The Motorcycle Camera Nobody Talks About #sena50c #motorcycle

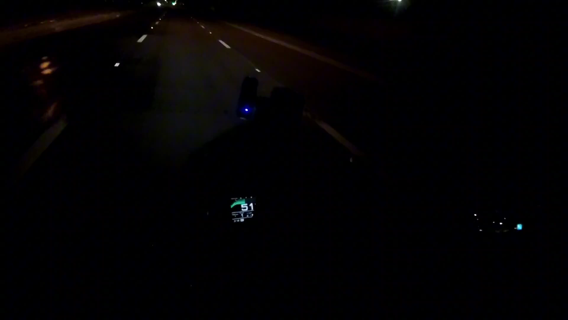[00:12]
the GoPro, and the DJI, but yet, none of those systems has a mesh network, a camera, Bluetooth connectivity, AM, FM radio, it's just, this camera does it all, man, this is the ideal MotoVlogging camera,